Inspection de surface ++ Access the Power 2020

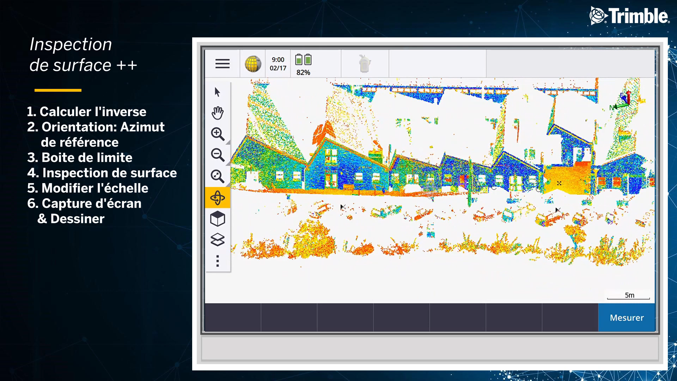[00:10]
Dans cette vidéo, je vous démontre comment utiliser certaines fonctions pour utiliser au mieux les surfaces d'inspection.
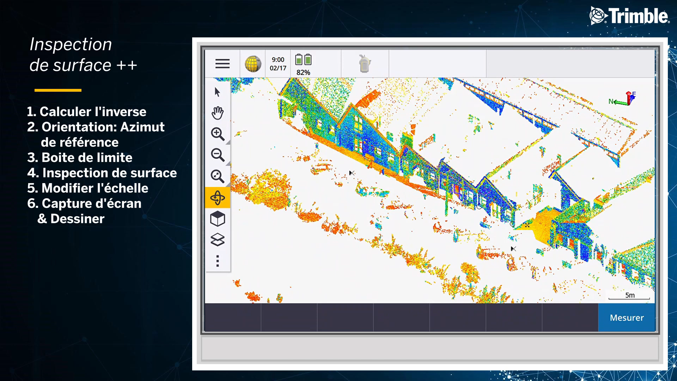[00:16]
Comme vous pouvez voir, le nuage de points n'est pas orienté au nord.
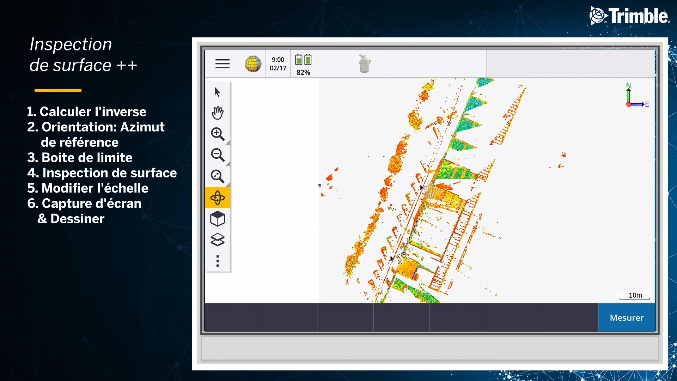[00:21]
Le but de cette vidéo va être de trouver
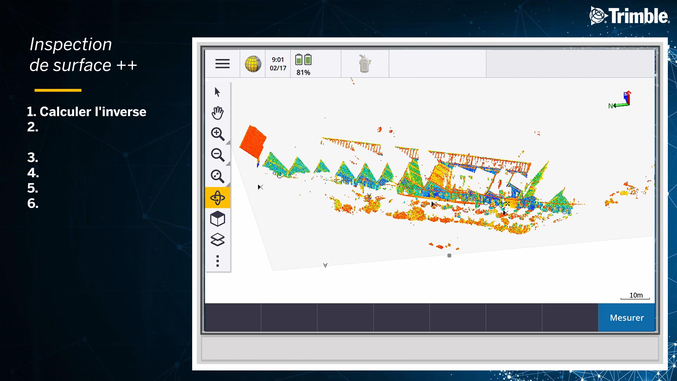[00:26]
l'asimus de mon nuage de points.
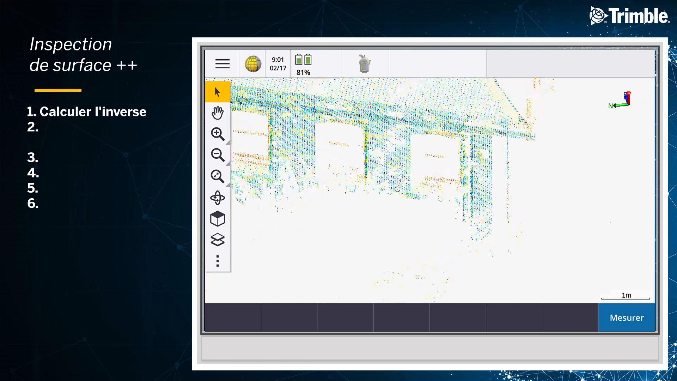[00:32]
Tout d'abord, je zoome sur un des côtés de la façade, je récupère un point.
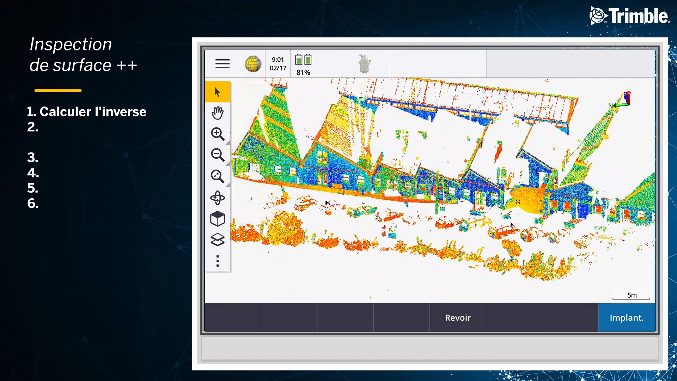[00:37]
Je zoome sur l'autre côté de la façade et je récupère un deuxième point.
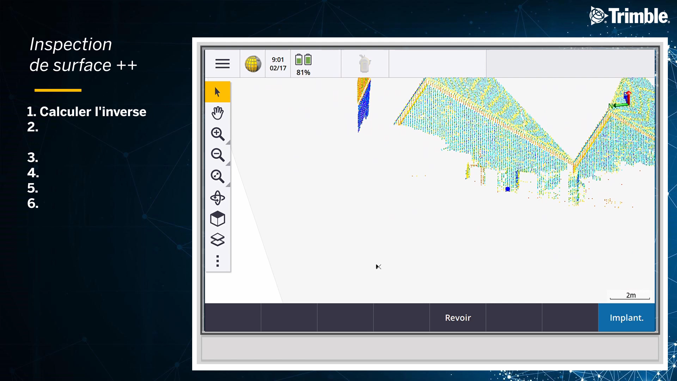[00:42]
En maintenant sur la map, je peux calculer l'inverse qui me permet de voir l'asimus de grid. En surlignant, vous pouvez copier cette valeur.
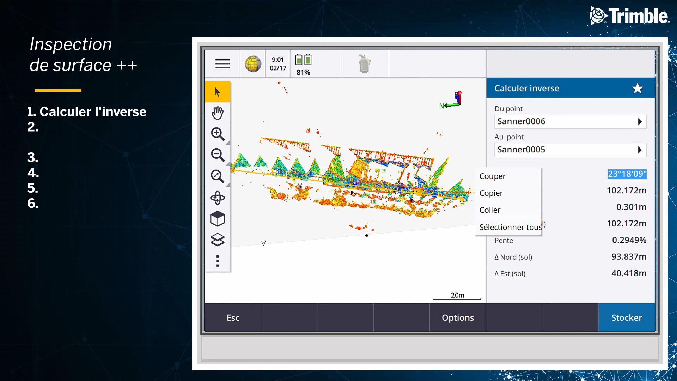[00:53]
En allant dans les paramètres, vous arriverez à une orientation de la carte. Changez-le avec asimus de référence et collez votre asimus de référence.
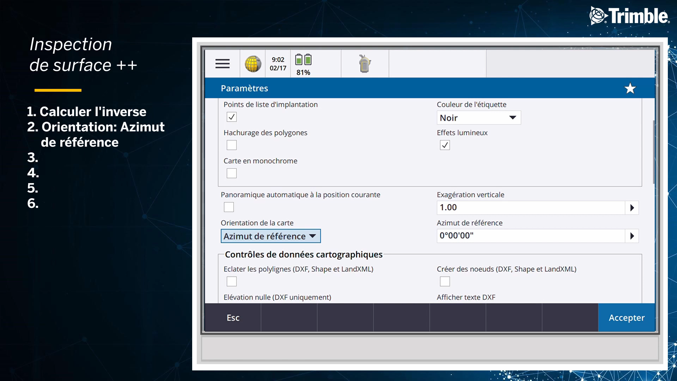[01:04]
Acceptez.
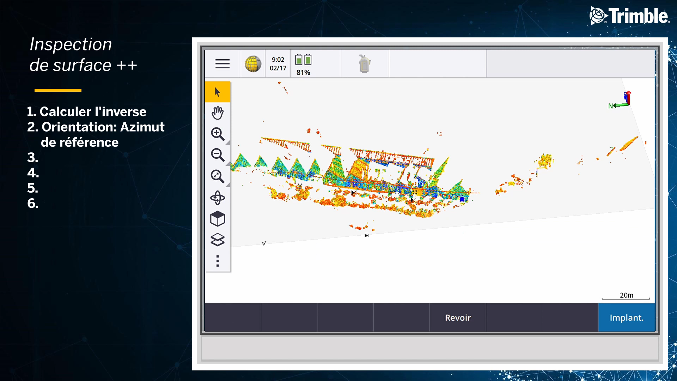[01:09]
Maintenant, quand vous orientez votre façade avec le cube,
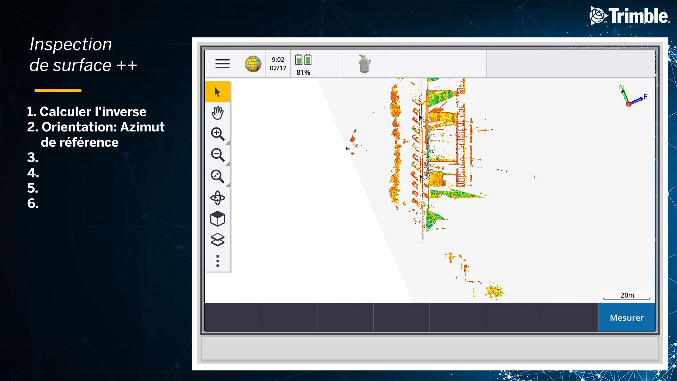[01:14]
votre orientation est à partir de votre asimus de référence. Maintenant que vous tournez, vous réactivez votre boîte de limites, votre coupe de droite et de gauche est maintenant alignée avec votre façade. Le pas du curseur dépend de l'échelle de votre carte. Pour avoir un grand pas, étendez la carte.
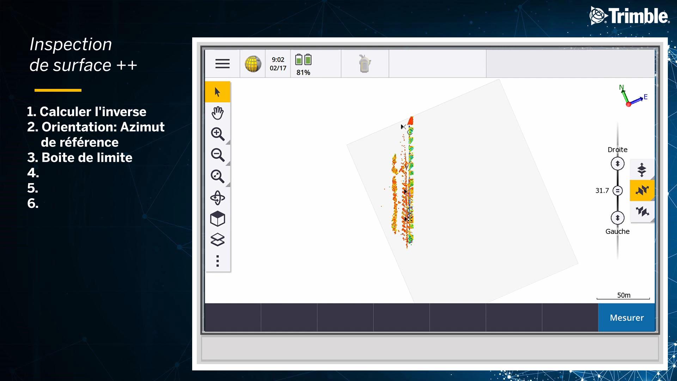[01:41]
Je fais une limite approximative à droite et à gauche. Pour avoir plus de contrôle sur ma boîte de limites, j'agrandis mon échelle.
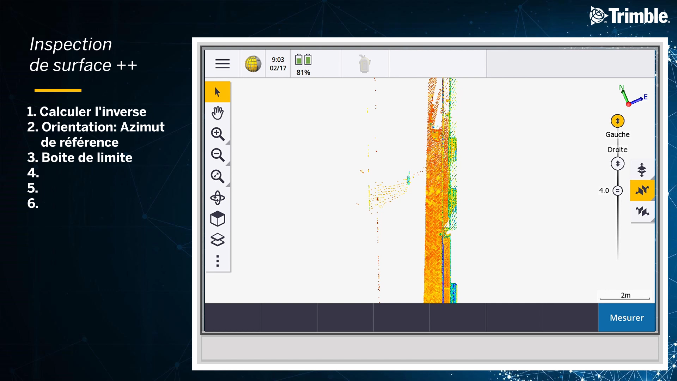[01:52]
Voilà, le tour est joué.
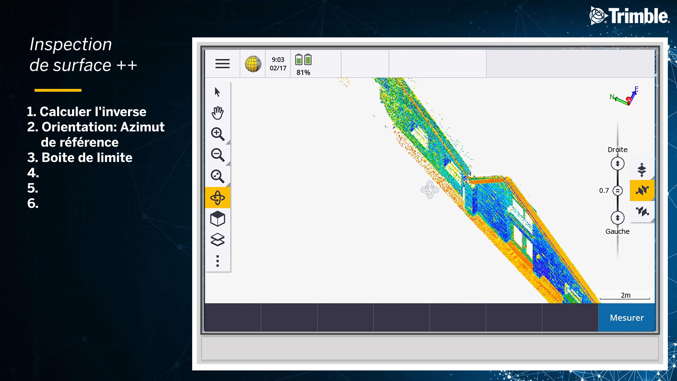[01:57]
Maintenant, quand je tourne, ma boîte de limites représente seulement mes façades.
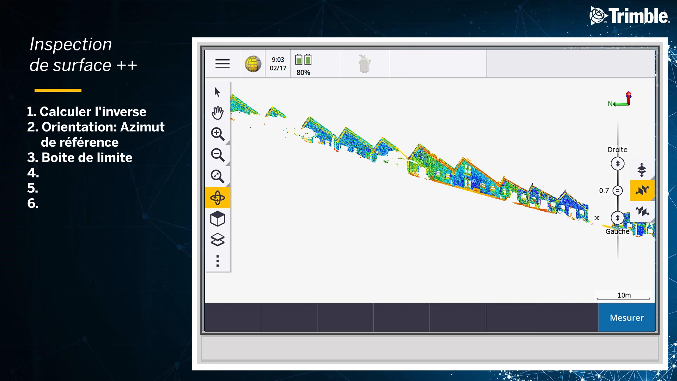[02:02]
Si je retourne dans les vues de les orientations,
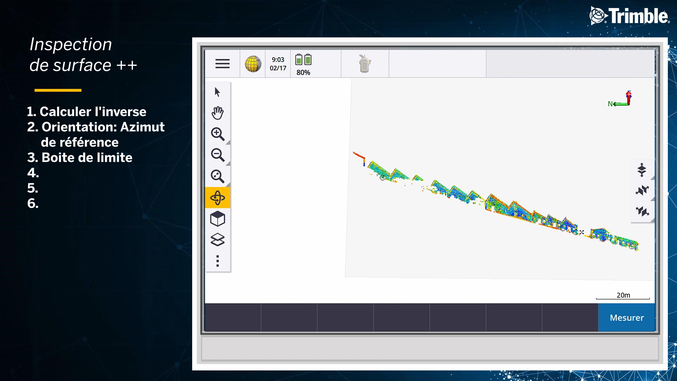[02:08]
je peux sélectionner en avant pour vérifier que je représente seulement mes façades.
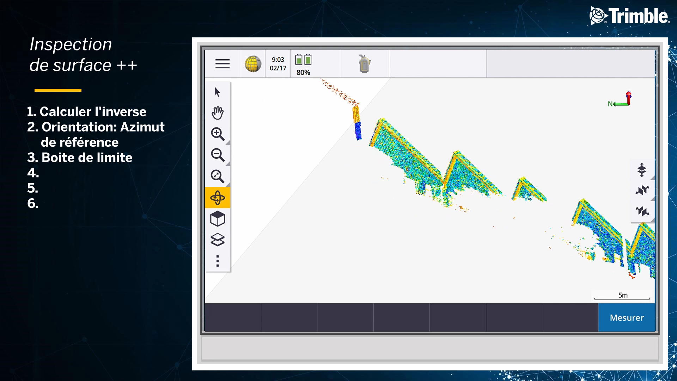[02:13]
Je tourne sur la gauche.
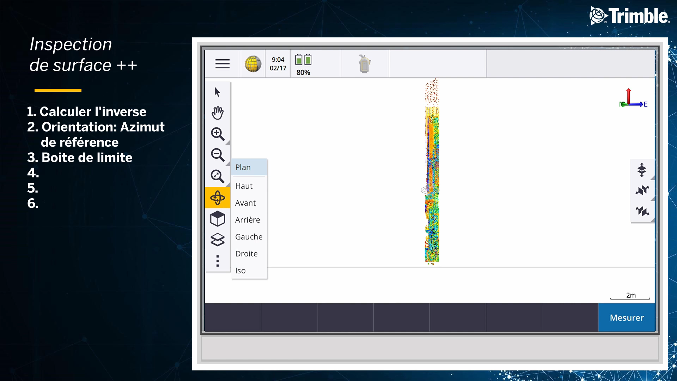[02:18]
Pour voir toutes mes façades de face.
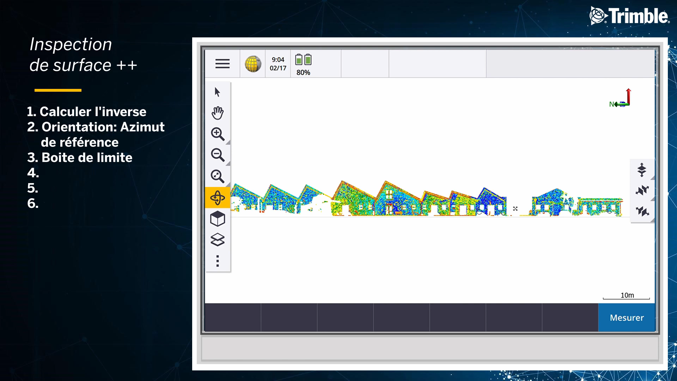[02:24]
Maintenant, je peux aller dans le menu, le gogo, inspection de surface. Ce que je vais faire, je vais faire une inspection verticale.